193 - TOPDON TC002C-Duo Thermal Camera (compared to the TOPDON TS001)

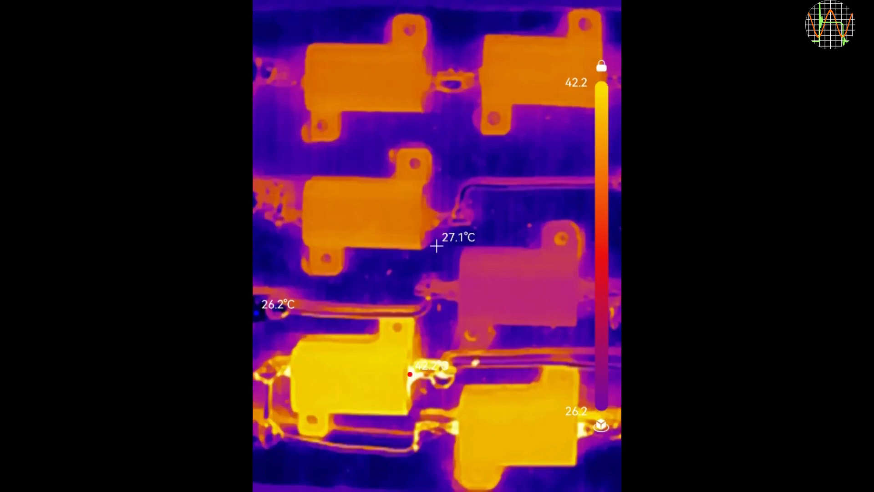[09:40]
On screen: spot 27.1°C
A typical problem of measuring temperatures of different materials with any thermal camera. If I half the distance to the resistors with the TC002C Duo, the picture becomes blurry and the temperature values are all
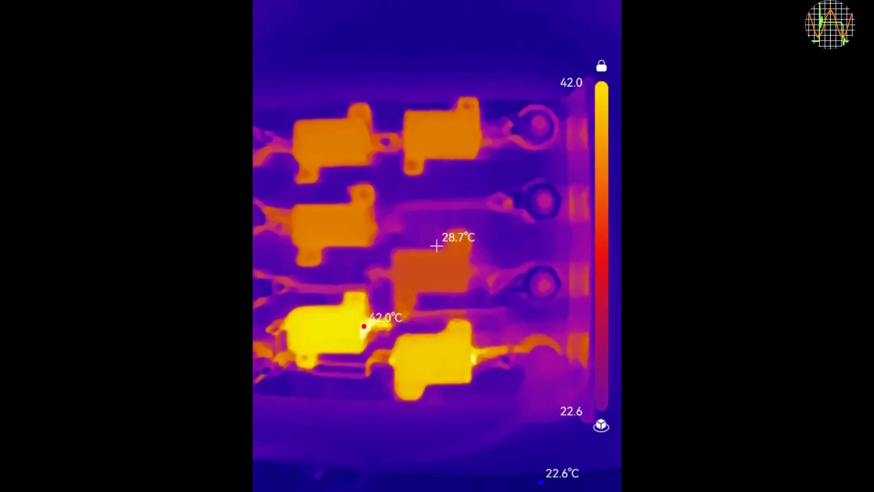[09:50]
On screen: spot 28.7°C, max 42.0°C, min 22.6°C
dodgy because the camera is closer than the minimum distance of 20cm supported by the app. The TS001 can handle these distances easily and it
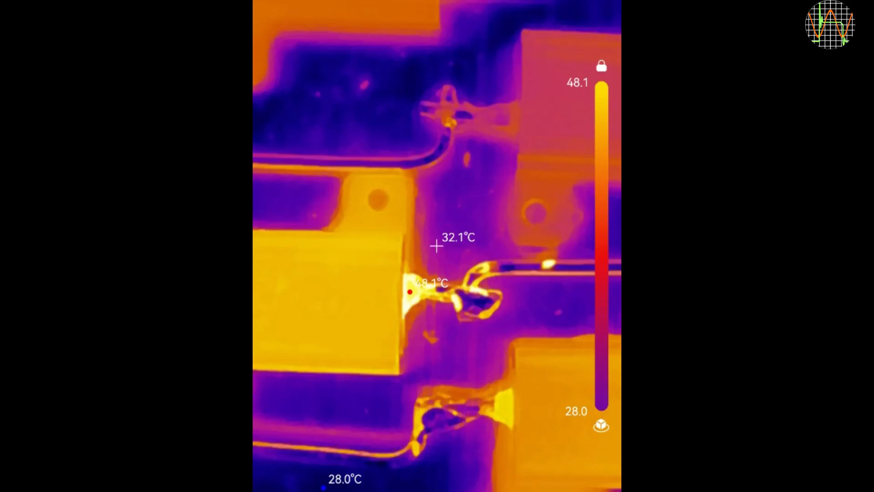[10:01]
On screen: spot 32.1°C
delivers impressive close-ups of the solder joint of the wire connected in the middle of the resistor. But sadly, the accuracy of the temperature values are constrained by the same 20cm minimum distance of the app.
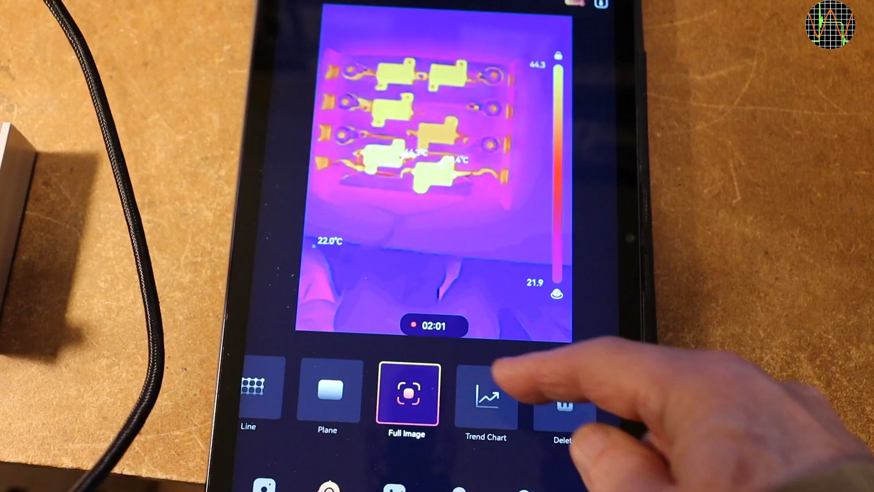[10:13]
Speaking of the app, there is a new thing that I did not see before, which is a trend chart. You can draw a line and the app plots the temperature along the line. So, it is not a trend over time but one over distance. If I increase the current, you see that the temperature changes but the shape of the plot does not. Interestingly, this shows that the two resistors are on slightly different temperatures, even though they are normally the same value and are connected in parallel. The plot reveals that they have obviously not quite the same value.
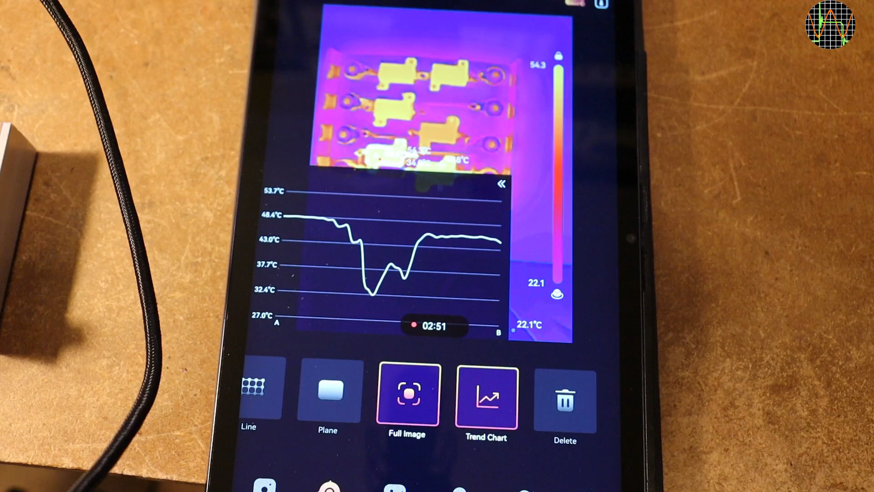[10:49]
Well, they are, after all, just 5% tolerance part. The left one must have a slightly higher resistance value, thus getting a bit hotter than the other one. Continuing with the app features, the AI detection seems not to be free.
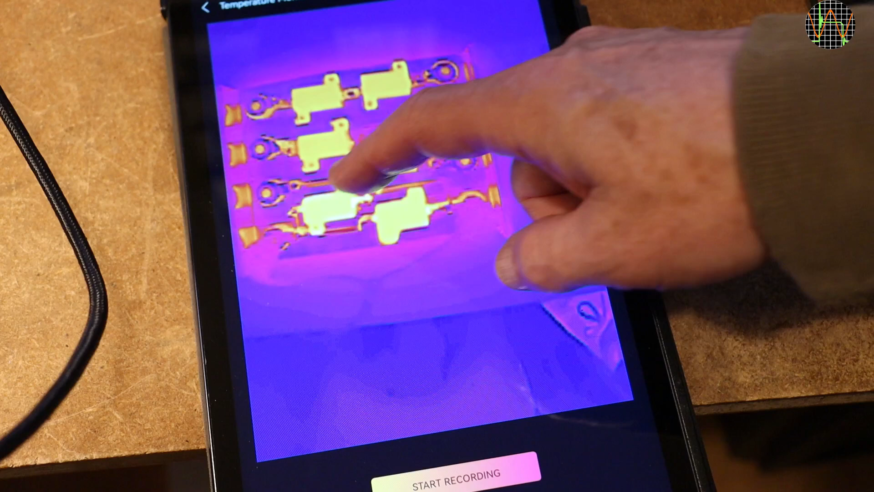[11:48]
the app keeps track of the temperature over time. Because the graph autoscales, the first moments show what looks like disturbingly
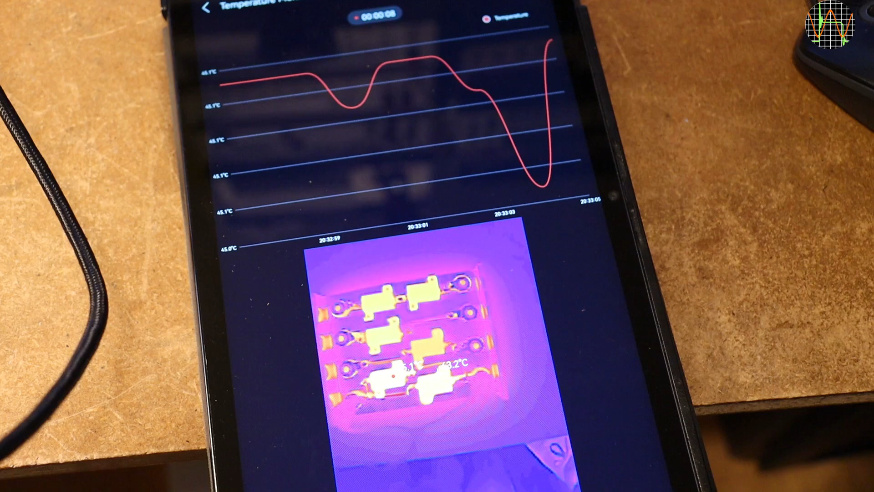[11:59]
large variations but that is because you basically zoomed all the way into a graph.
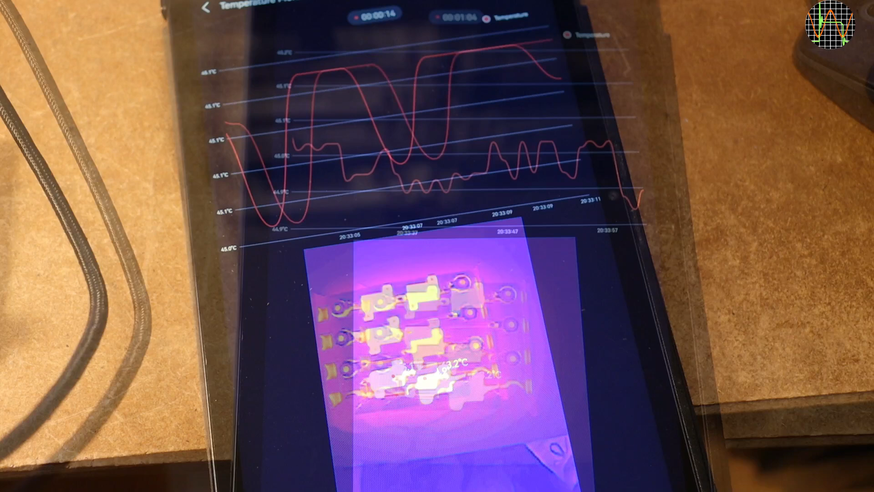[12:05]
As the recording progresses and after I change the current to cause a temperature increase,
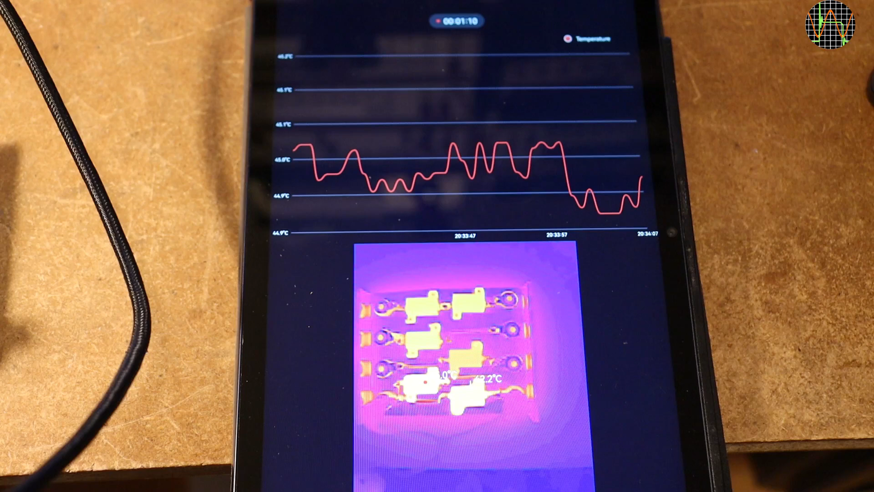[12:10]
the display quickly zooms out and the white fluctuations from before shrink to just bumps on an almost straight line. Reducing the current is followed quickly by the temperature curve, now going downwards.
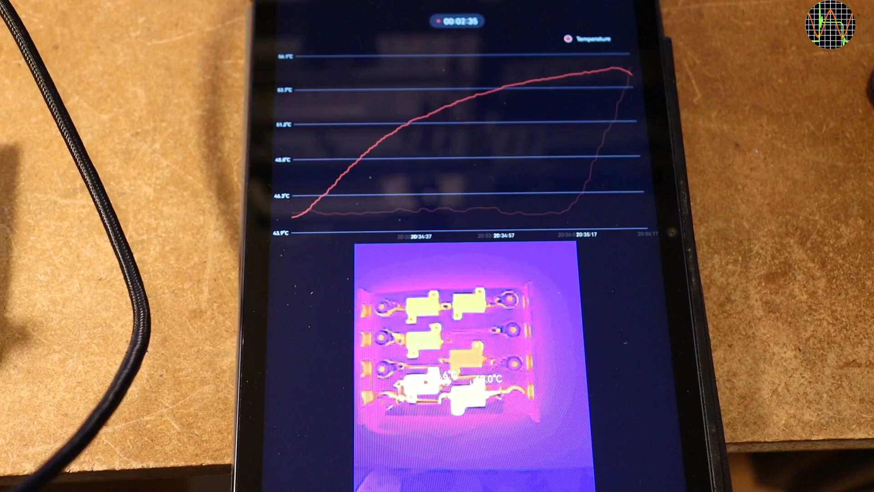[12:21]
Another way to normalize the display is manually zooming using two fingers.